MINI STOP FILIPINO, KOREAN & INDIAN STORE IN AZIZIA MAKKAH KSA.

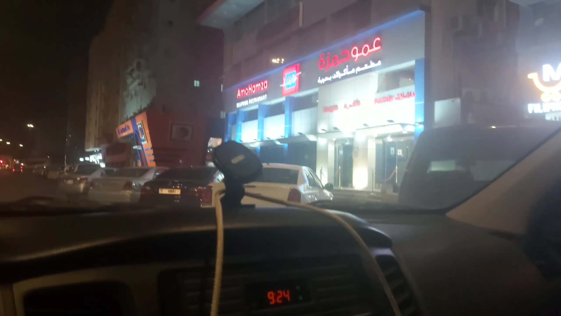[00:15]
Korean at Indian mga product So sad to say sa ngayon ay wala tayong mapagparkingan So kahapon kasi nakita na natin yan actually yung mini stop at siyempre pa napakalino sa ating mata yung nakasulad doon na Pilipino So kaya ngayon ay pupunta tayo dyan ngayong gabi Alam mga kamabayan,